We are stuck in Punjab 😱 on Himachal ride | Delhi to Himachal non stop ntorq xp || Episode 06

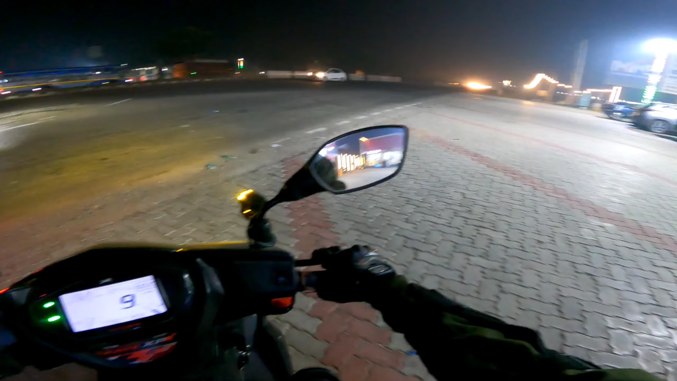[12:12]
अब गाइस खींचना है 150-200 किलोमीटर, बस ये भाई फुल चार्ज तो हो चुके हैं, खाना वाना खा लिया, मज़ा आ गया। अब कहाँ चढ़ा दिए। बिल्कुल लाइट थी, चलो लेट्स गो।
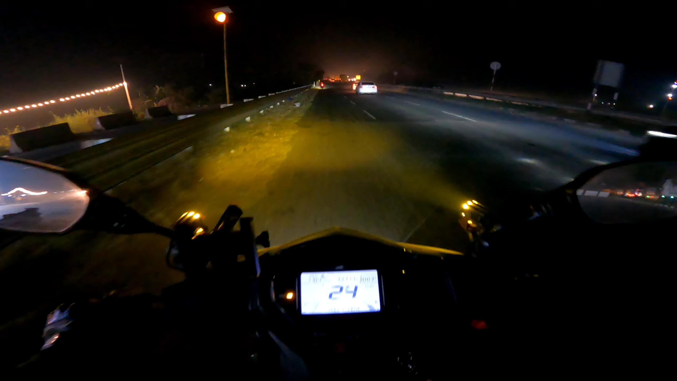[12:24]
ढाबा वाकई में बहुत बढ़िया था, मज़ा आया। और 10 बजे गाइस बज रहे रात के, और रात के बज रहे भाई 10, और निकल चुके हैं वापस से गाइस। मोटो व्लॉगिंग स्टार्ट किया क्योंकि भाई गोप्रो शॉर्ट था और चार्ज लगाने लगा। इस बताओ कितना बैटरी है, 96% भाई, फुल व्लॉगिंग होगी अब।
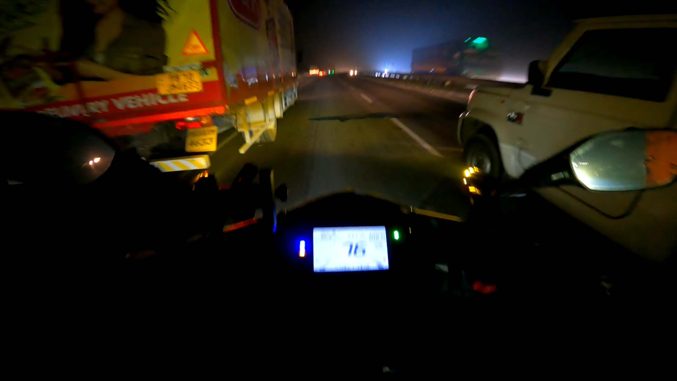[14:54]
ट्रक चल रहे भाई साहब, डाइवर्जन 1 किलोमीटर आ गया,
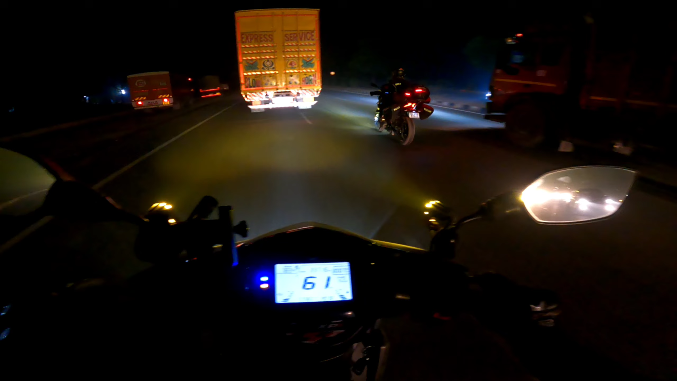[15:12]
ये निकले अपने मोहित भाई, तो हम भी निकलते हैं।
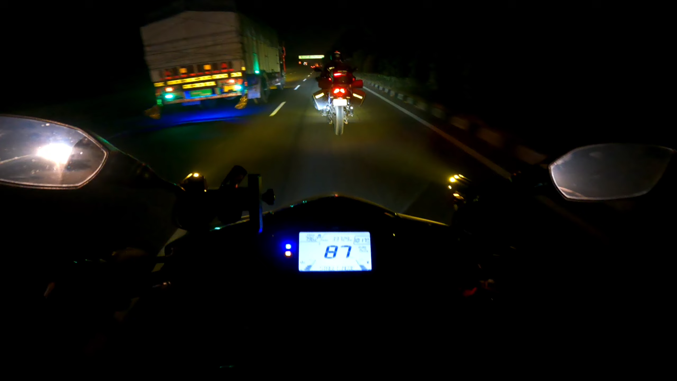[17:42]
और जो भाई लोग गाइस मुझे देखे उनको तो पता ही होगा किस तरीके से भाई ले जा रहे हैं, और किस तरीके से गाइस हम अपना दिल्ली से हिमाचल में एंटर किए थे भाई, टावर तोड़ भाई। देखो फॉग दिख रहा है हल्का,
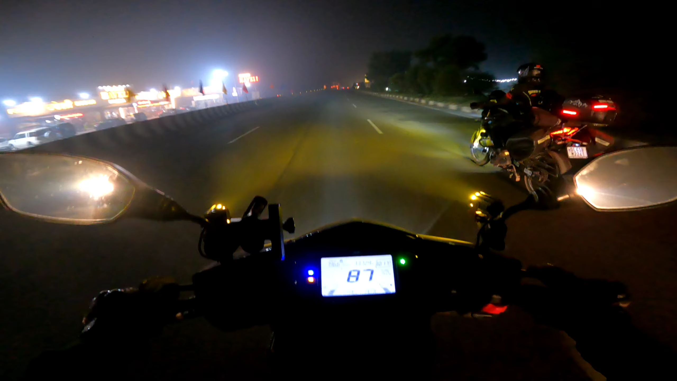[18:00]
सुहाना मौसम है गाइस, फॉग भी लग रहा है हल्का हल्का और धुआं टाइप भी लग रहा है। देखो दो ट्रक सामने चिपक के चल रहा है बिल्कुल बढ़िया, अबे काफ़ी दूर तक कभी कभी चलते रहते हैं। पाजी रात विच अंधेरा नू एक टोल क्रॉस कर रही सी, टोल का नाम नहीं पता गाइस,
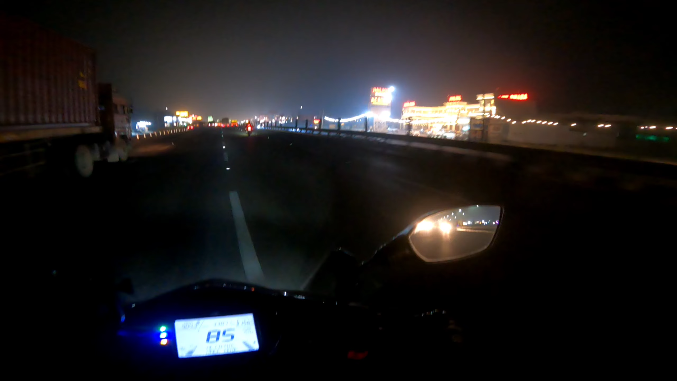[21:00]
तेरा आपका झिलमिल ढाबा, आगे और भी पढ़ेंगे आएगा इस और भी अपने अमृत सुखदेव सब कुछ है। 12 बजे गाइस, 12 बजे राम मन्नत, जय बजरंगबली, हर हर महादेव। क्रेजी गाइस क्रेजी, 12 बजे भाई क्रॉस कर रहे हैं मुरथल।